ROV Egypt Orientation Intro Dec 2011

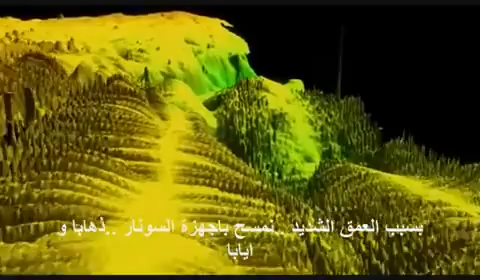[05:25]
Because it's so deep out here, we use the multi-beam sonar itself. We're actually going back and forth, painting the actual sea floor with sound.